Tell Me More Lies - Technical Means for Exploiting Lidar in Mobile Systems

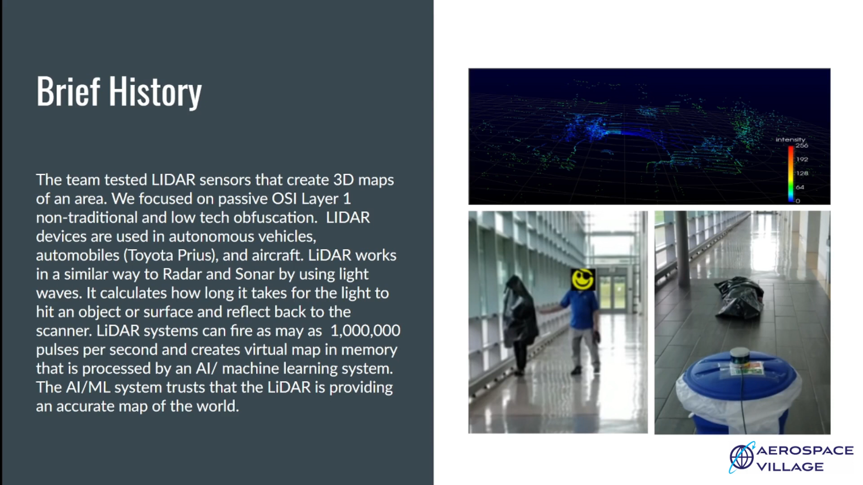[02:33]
In the picture on the bottom right, you can see our friend laying on the ground. The LiDAR device is getting a weak signal or either not detecting him because he is blending in with the floor. These are our previous findings.